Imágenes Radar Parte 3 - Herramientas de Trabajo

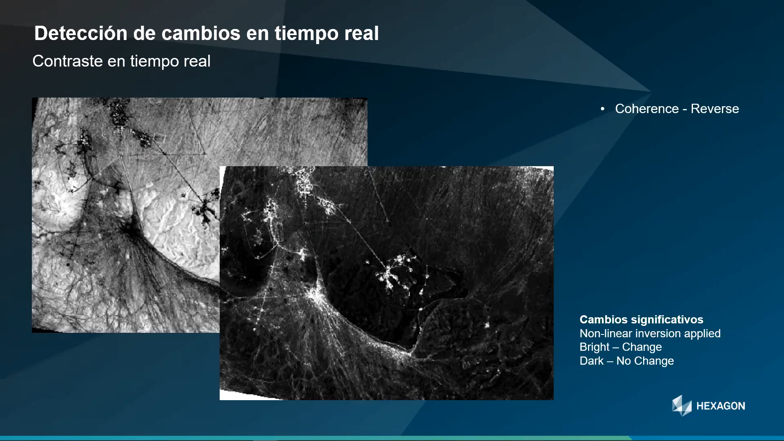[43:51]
resaltar las coordenadas de los puntos más sensibles cuando digo coordenadas es porque en todo momento en el visualizador de Ergas Imaging tenemos reproyectado al sistema de proyección que hayamos elegido nuestras imágenes y podemos hacer esa lectura de coordenadas y de altitud en tiempo real
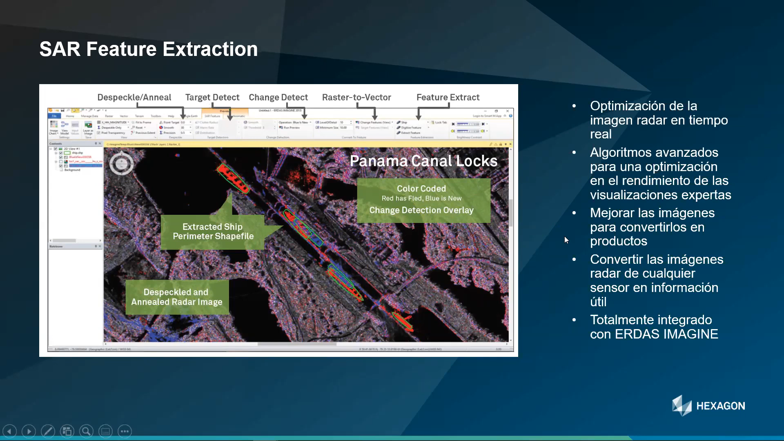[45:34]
obtención de objetivos detección de cambios convertir a vector y extracción de entidades muy directo para que el usuario en cada caso vaya directamente a la herramienta del producto que quiere obtener
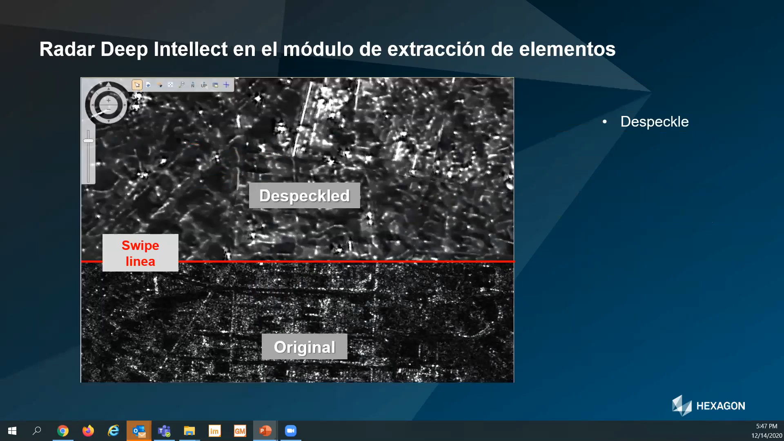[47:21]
voy a mostrarlo rápidamente como podemos quitar el ruido vamos a extraer carreteras
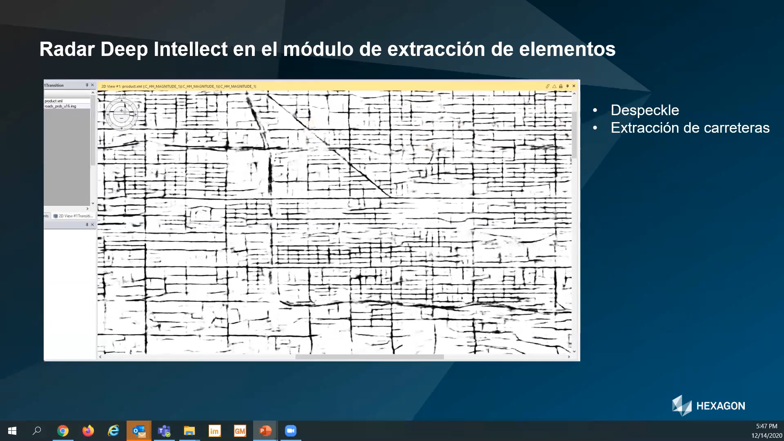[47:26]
estas carreteras se han extraído automáticamente pero además
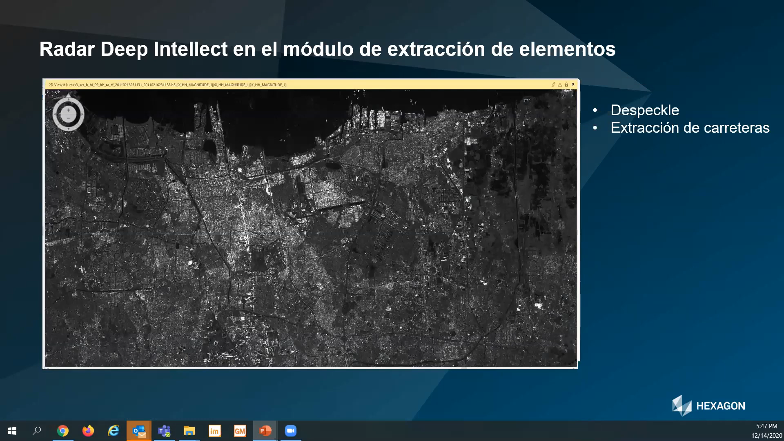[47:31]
si nos vamos a una zona de detalle yo las puedo incluso superponer a un
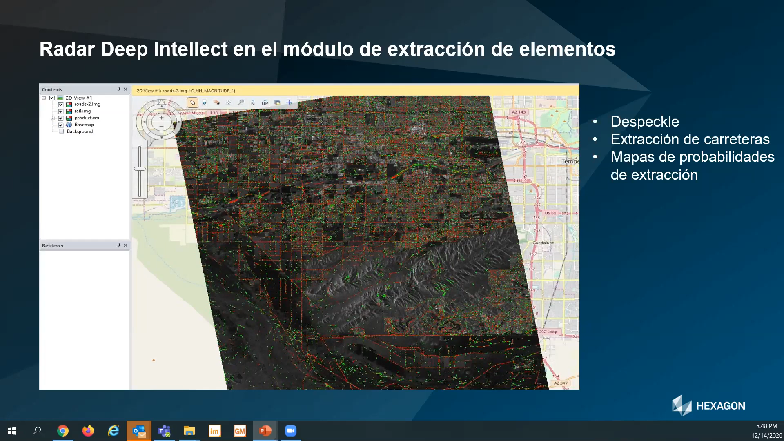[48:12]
nos permite hacer una codificación por color para que el usuario determine la fiabilidad en la automatización en la extracción en este caso del mapa de carreteras lo mismo para la línea de costa
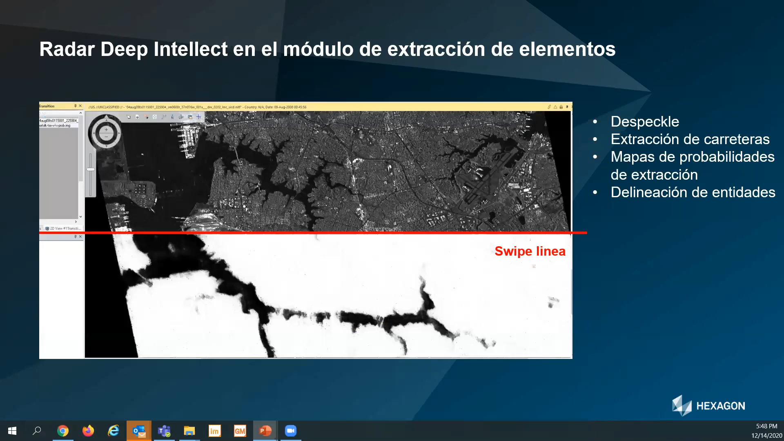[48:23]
el poder como hemos visto de determinar eliminar toda la información que nosotros no queremos para la extracción de esas líneas de costa
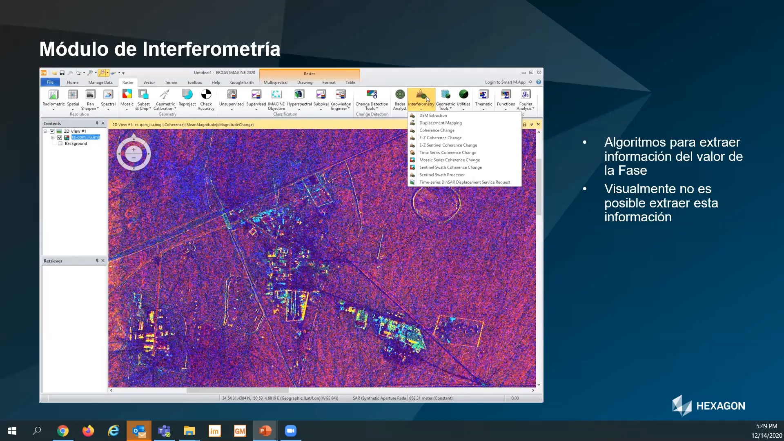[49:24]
lo que pasa es que nosotros podemos extraer la imagen final o si somos un usuario que quiere
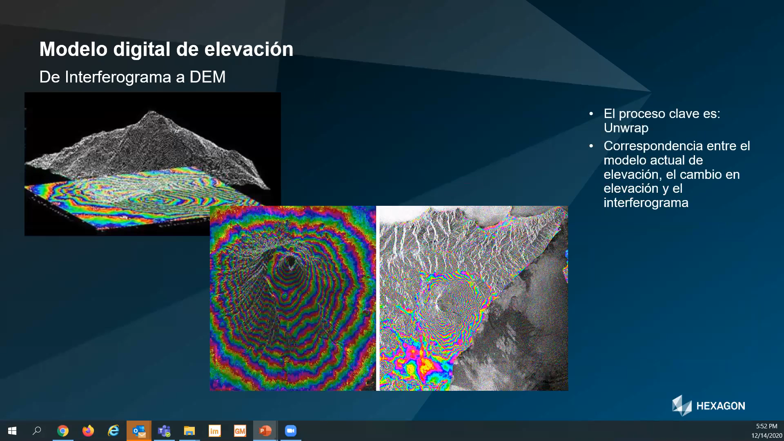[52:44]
detenerse en los pasos intermedios vemos cómo es capaz a través del interferograma generar el modelo de elevación
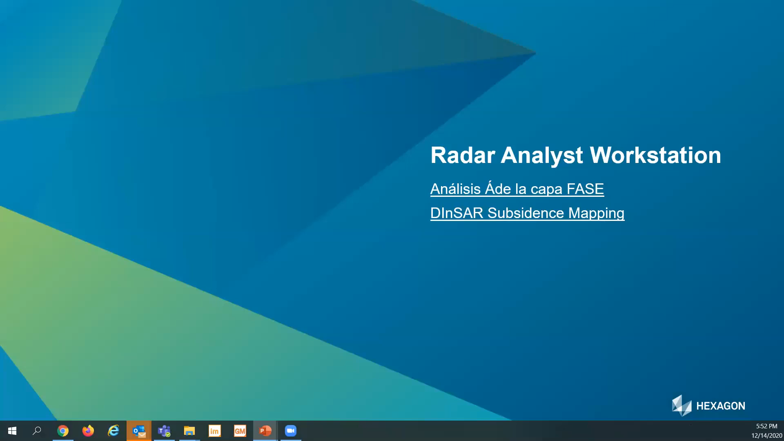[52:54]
y lo mismo que estamos generando ese modelo de elevación para todo lo que es el estudio de subsidencias lo mismo podemos tenemos un botón que
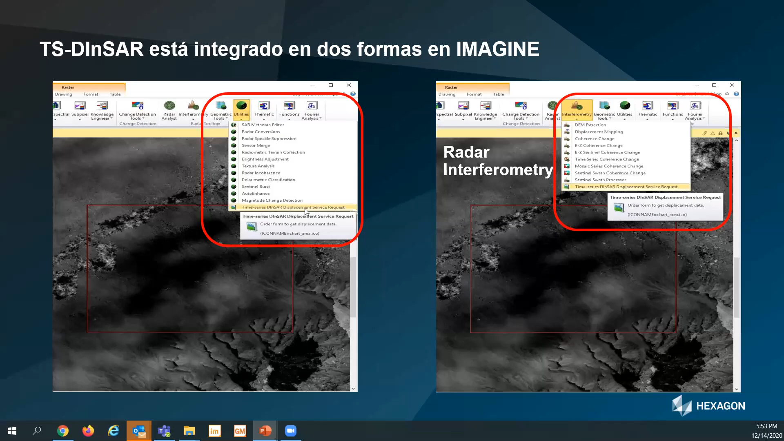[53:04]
nosotros aplicaremos y el sistema nos permite hacer nos hace automáticamente el corregistro el subset de la imagen pone de referencia el modelo digital hace todas las aplicaciones perdón todas las operaciones necesarias hasta
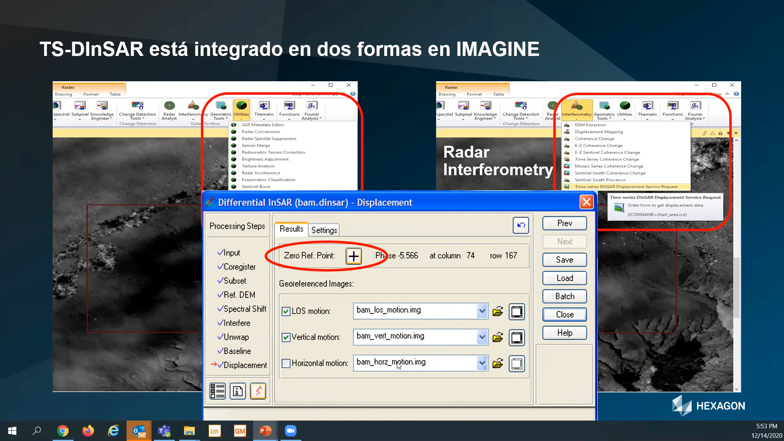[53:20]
conseguir el resultado luego hacemos directo el uso de imágenes radar para los operadores todo lo que va por detrás por supuesto que se puede
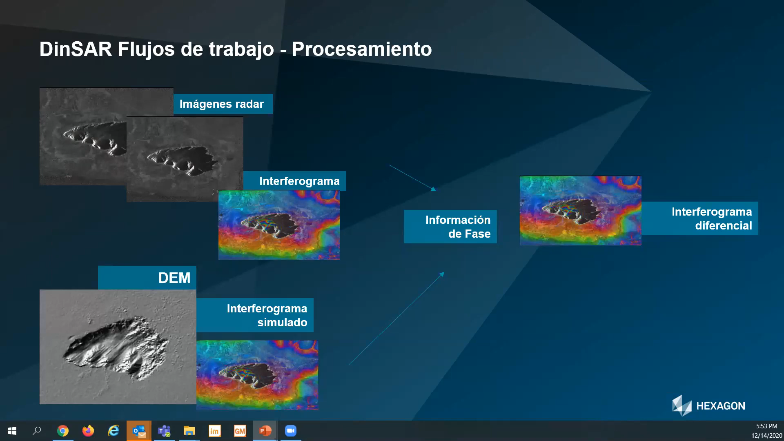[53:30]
manipular obtener información pero nosotros al final lo que necesitamos es ese análisis de subsidencia basado en
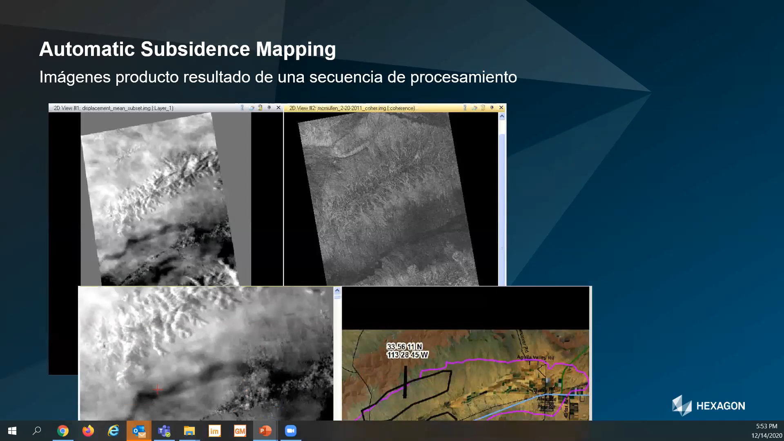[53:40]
cambios en la coherencia un ejemplo muy claro que podéis encontrar en internet es un ejemplo que se hizo en Arizona en el departamento de agua donde se hizo ellos habían empezado no sé si eran no sé cuántos miles de dólares en hacer el estudio que nosotros pudimos hacer en apenas 10 días una vez recibidos los datos luego en casos reales y ya os digo para este podéis buscar en YouTube y está disponible
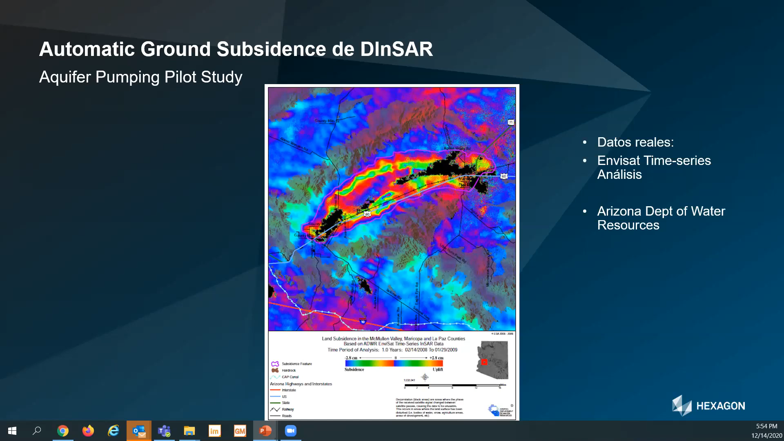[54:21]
o sea la estrategia o los valores por defecto están comprobados en ejemplos reales porque el ejemplo que se obtuvo con las herramientas de las Imaging se compararon con los estudios que se habían obtenido sobre el terreno hay muchísimas aplicaciones de TSDINSAR